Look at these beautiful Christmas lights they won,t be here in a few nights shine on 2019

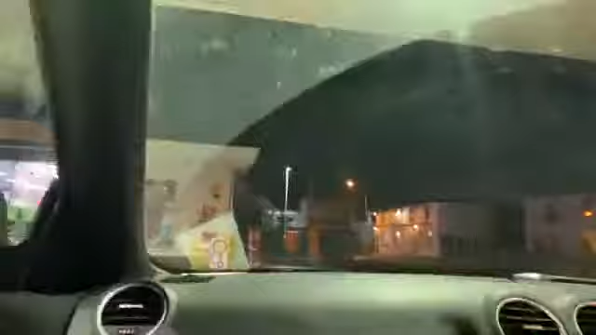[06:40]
here we go ladies and gentlemen we are driving down
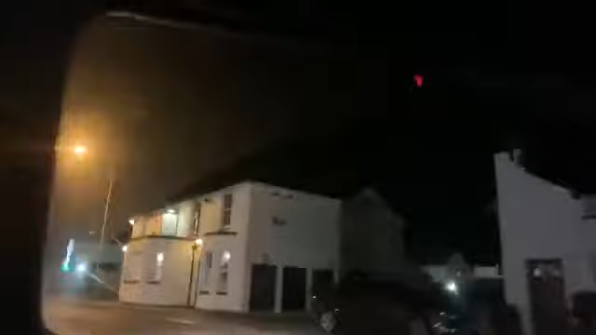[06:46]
the road that I first lived down Cambridge see it Cambridge Road
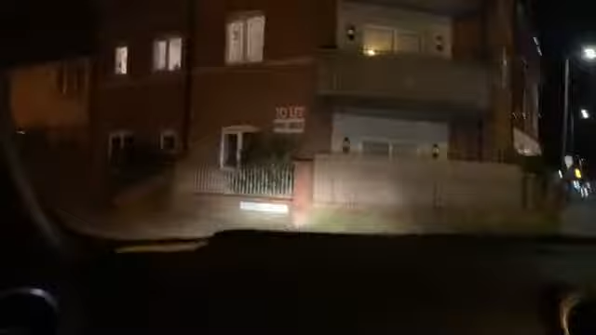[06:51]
I first lived here in 1979 and Clacton has changed
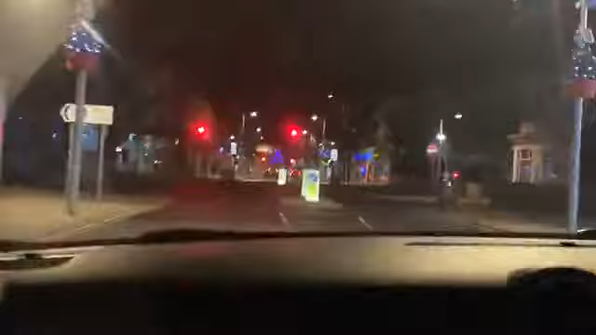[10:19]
look at that for an end of the film going through the traffic lights they are going to be here in a couple of nights but these Christmas lights they won't be here in a couple of nights we must film these bad boys this is what it's about look at the Christmas lights